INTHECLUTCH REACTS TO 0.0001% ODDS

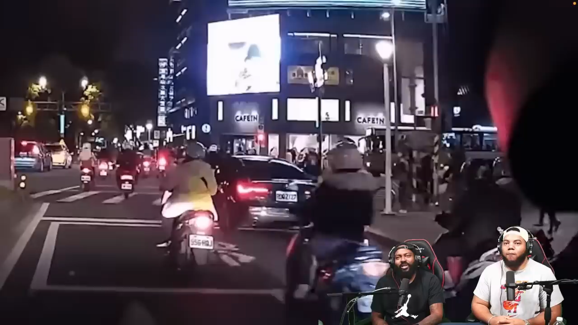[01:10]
No one was injured, yeah. But at a red light with a lot of traffic, a scooter dominoes. Are you serious? Literally like some dominoes.